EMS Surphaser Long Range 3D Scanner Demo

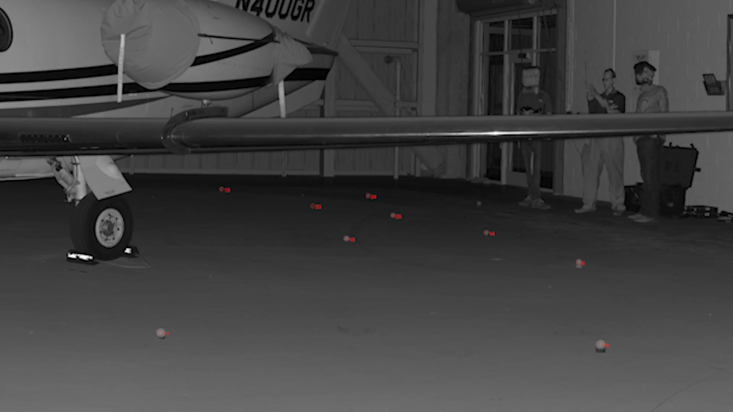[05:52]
Let's go ahead and take a look at the different model surfazers there are. Currently, there's five different model surfazers.